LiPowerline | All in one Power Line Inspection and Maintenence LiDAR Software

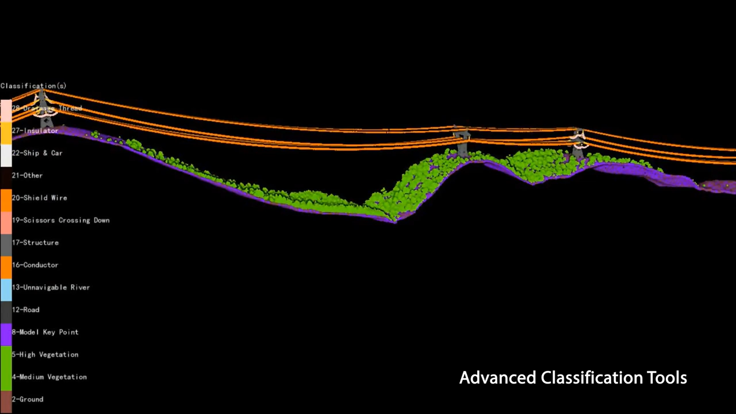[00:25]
It can automatically classify the transmission tower and PowerLine points with its deep learning algorithms.
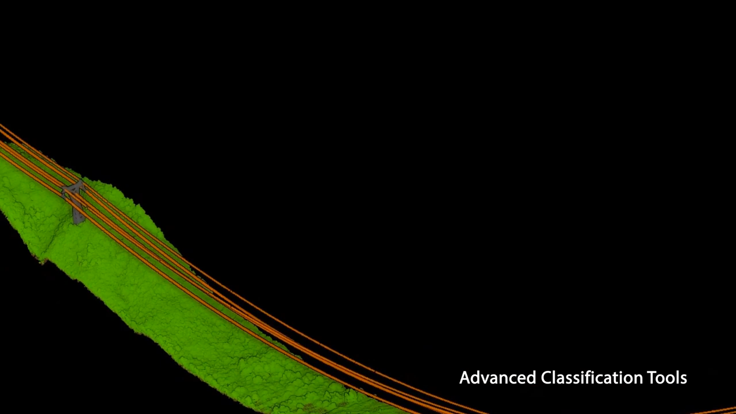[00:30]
What's more, the software provides both 2D and 3D profile tools to inspect and edit classification results.
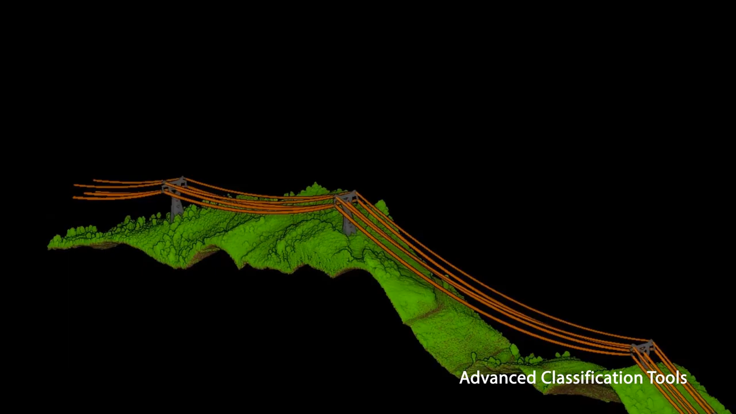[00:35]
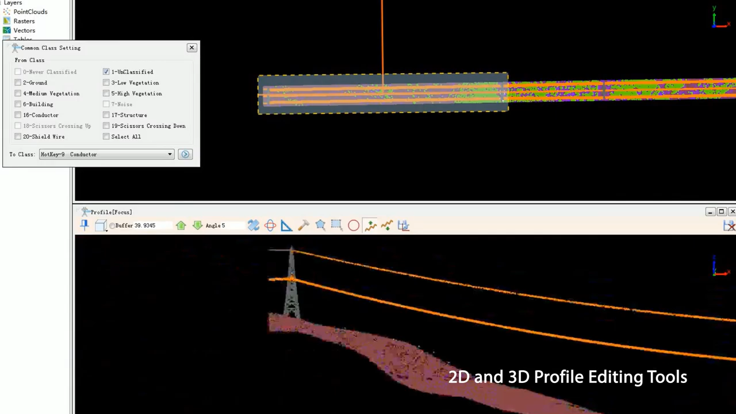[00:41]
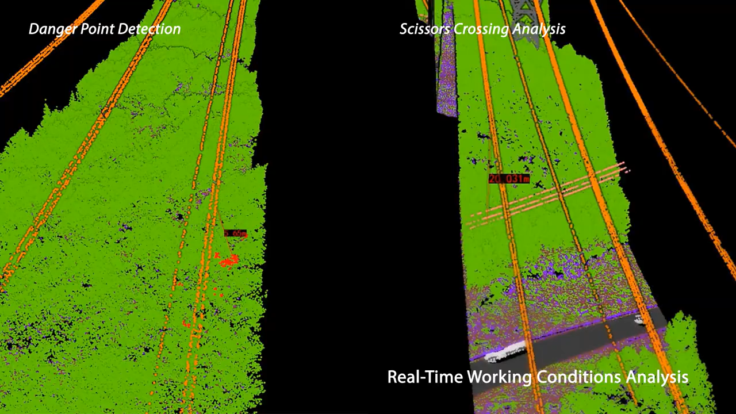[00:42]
LiPowerLine is also able to perform real-time working conditions analysis,
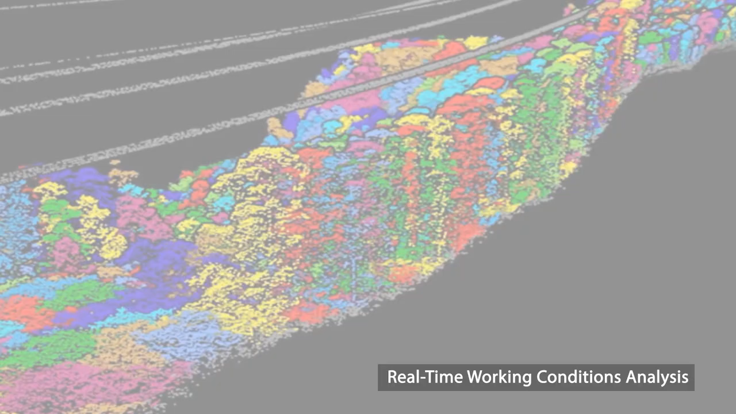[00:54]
Interactive point cloud vectorization tools included in LiPowerLine allow for the creation
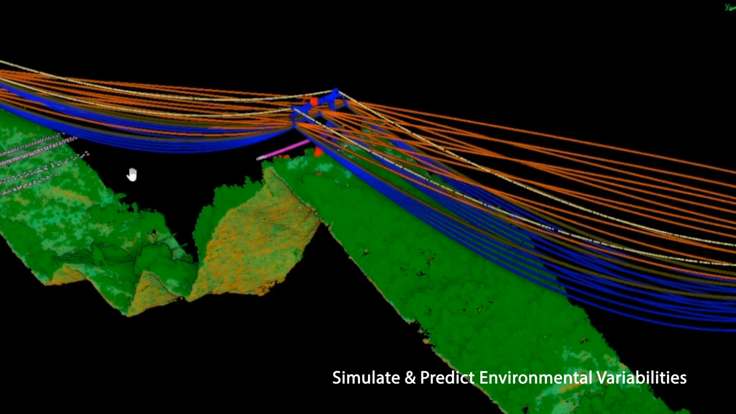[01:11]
and ice loadings have on the sag and sway of specific conductor types.
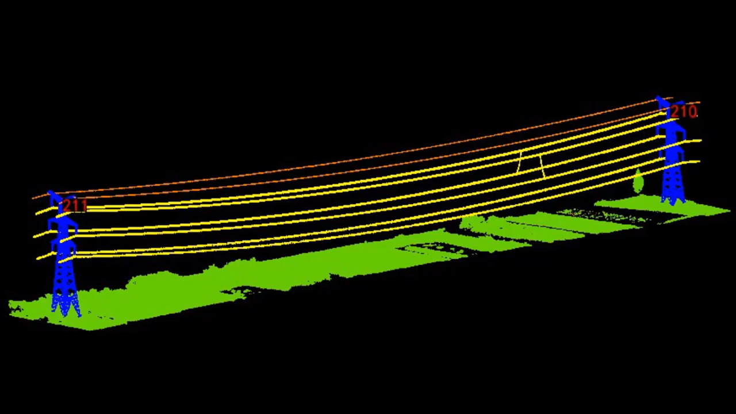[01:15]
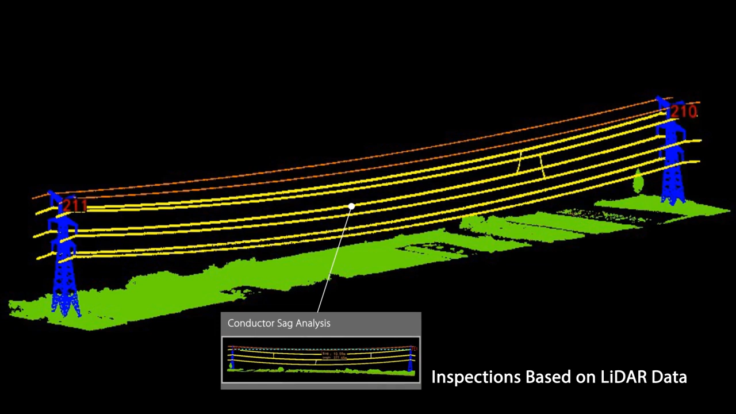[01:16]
The vectorized point cloud models created in LiPowerLine can also be used when analyzing sag and phase spacing of PowerLines
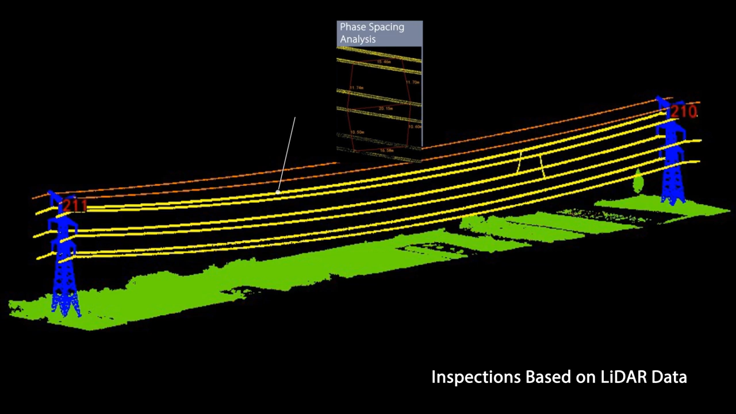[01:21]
to monitor the status of individual wires and conductors,
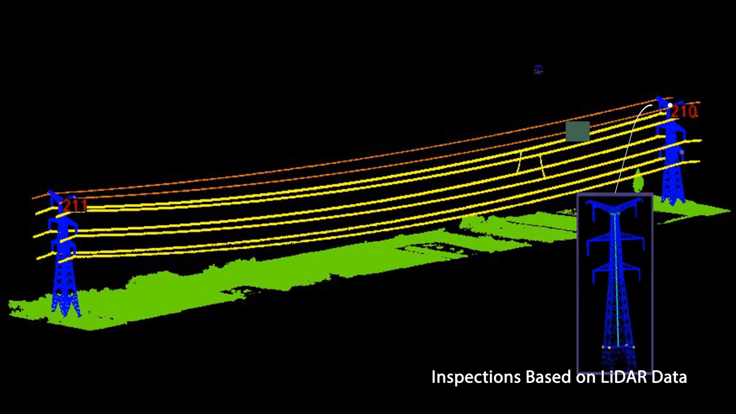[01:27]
or measure tower inclinations and height differences between cross arms of electrical transmission towers.
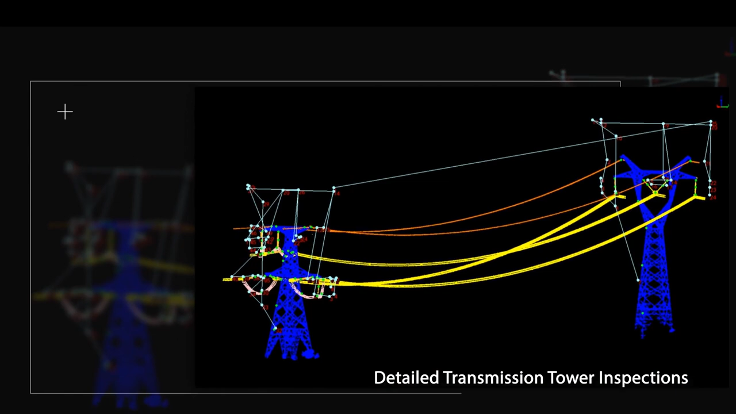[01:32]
LiPowerLine also contains an easy-to-use toolset for constructing UAV flight routes from previously collected point cloud data.